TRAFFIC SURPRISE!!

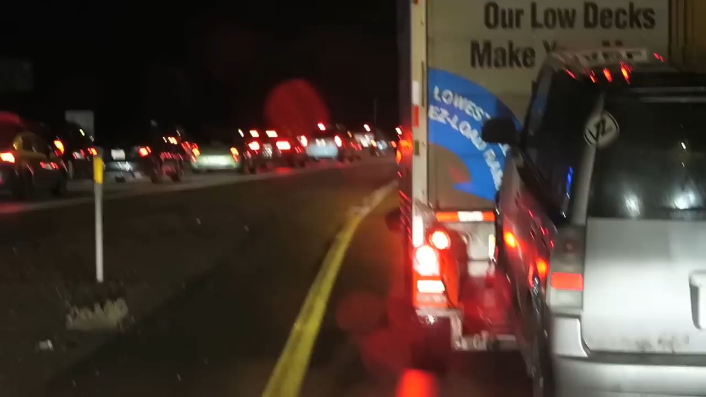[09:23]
So this is just the ramp trying to get on to the highway. Painful, guys.
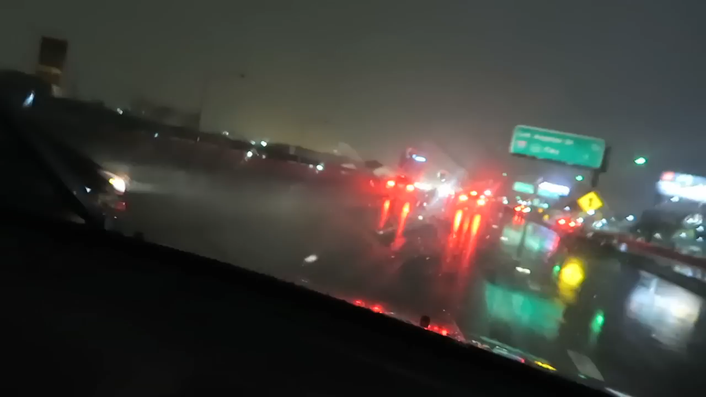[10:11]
Did you see that? I did. Look. The highway is like flooded. Look at that. You know, maybe it's not actually raining. They're just filming a movie.
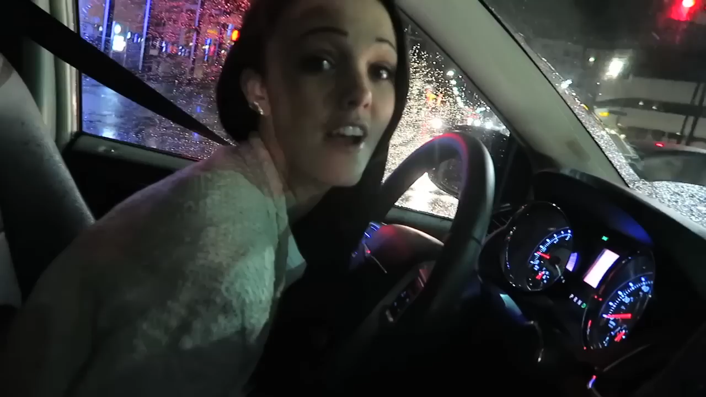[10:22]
You know? Oh yeah, that could be. If you guys notice, I'm gonna tell you a secret. Watch any movie.
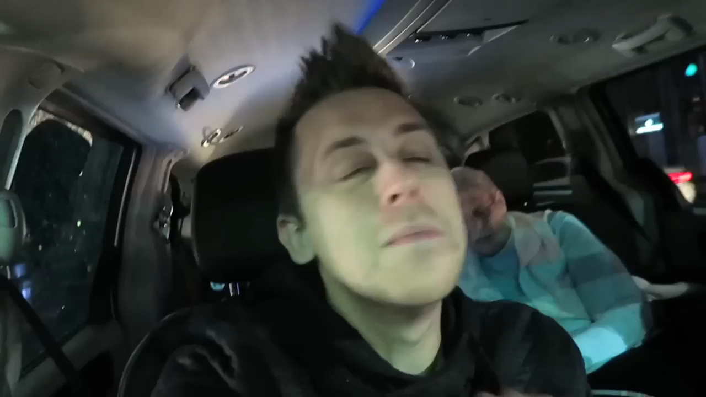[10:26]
Any movie. Any nighttime shots out on the streets, they wet the roads. Every single movie. Oh yeah, that could be. Don't they? Yep. So every movie looks like that.
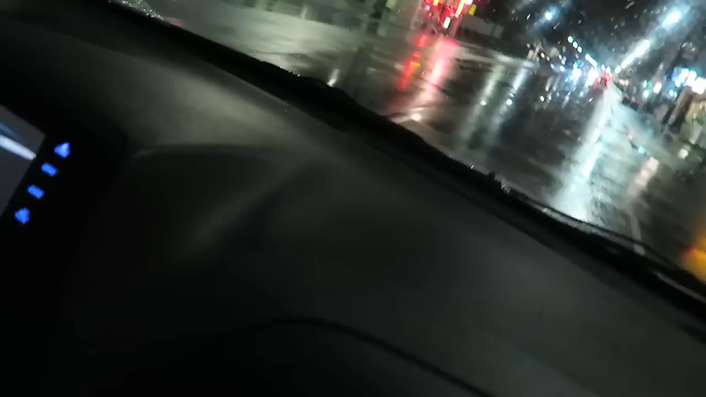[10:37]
After you know that, and you see that in any movie at night, it's like, oh look, the roads are wet. Yeah.